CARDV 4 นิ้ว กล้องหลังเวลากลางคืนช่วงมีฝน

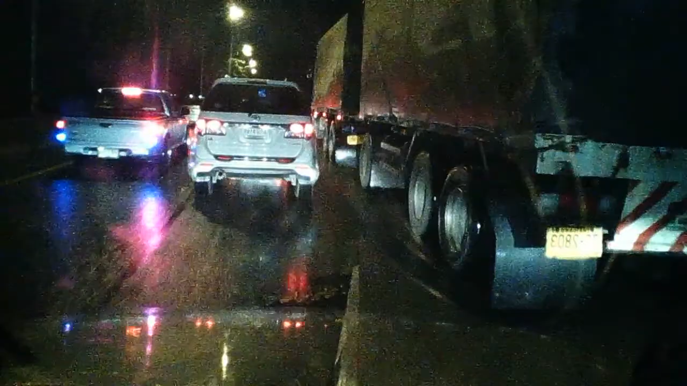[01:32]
เข้าใกล้เกินไปคนเข้าใกล้เกินไป
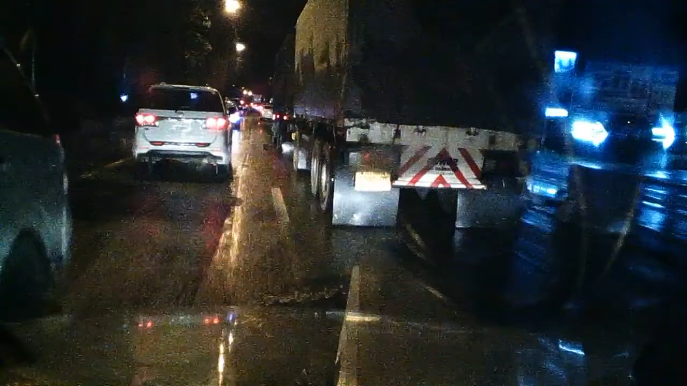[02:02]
เข้าใกล้เกินไป